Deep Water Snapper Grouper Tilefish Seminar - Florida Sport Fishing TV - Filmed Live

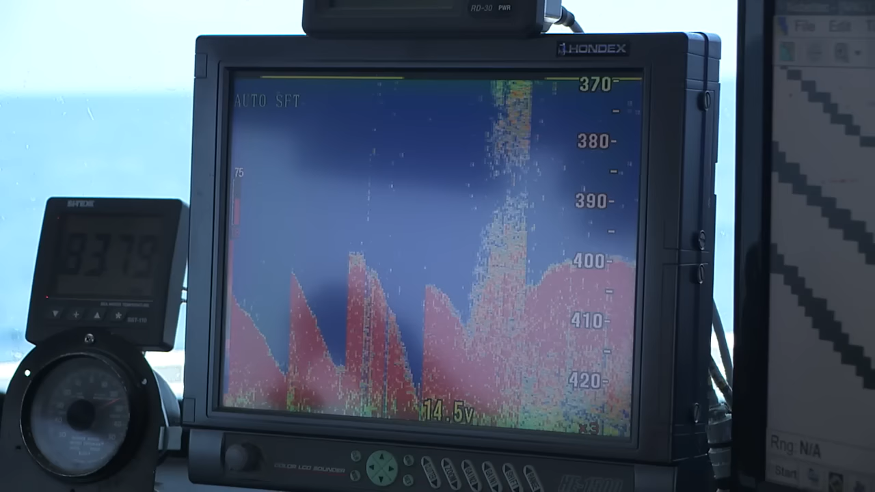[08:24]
coral, you know, different breaks in the bottom, humps, ridges, hills, and even mud.